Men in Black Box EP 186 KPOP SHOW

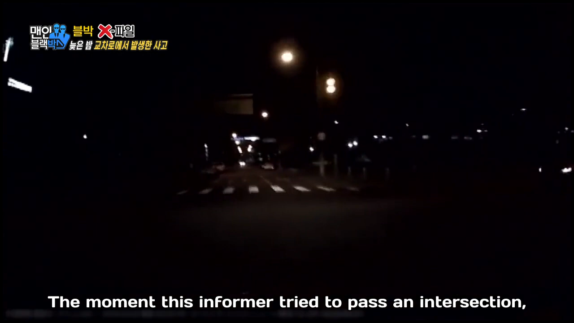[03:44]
순간 큰 충격이 전해집니다 제보자 차량은 회전하기까지 했는데요 갑자기 측면에서 발생한 충격 어떻게 된 일일까요?